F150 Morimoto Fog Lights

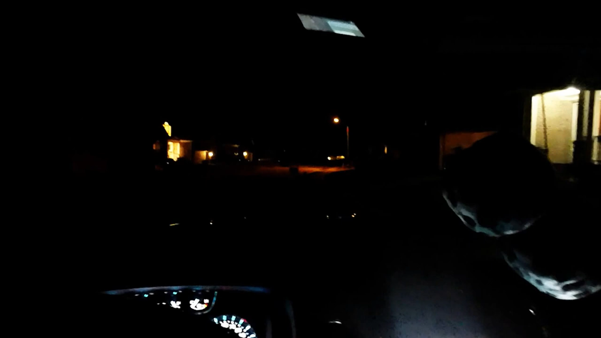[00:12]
the stock halogen headlamps with the Morimoto FB series fog lights installed so not dark dark but not too bad for 8 o'clock so here we have I don't know if you notice that just the parking lights on heads heads in fogs pretty big difference it's actually not quite that immersive there's a slight kind of curvature
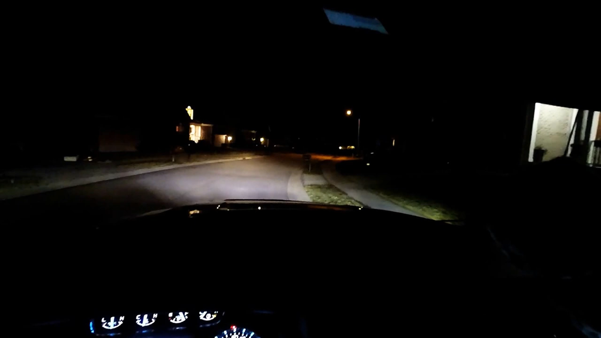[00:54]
again fogs and regular and as a comparison high beams back to regular and fogs regular just fogs so looking on the pavement it's a little bit purplish and I'm actually starting to think now that it's mainly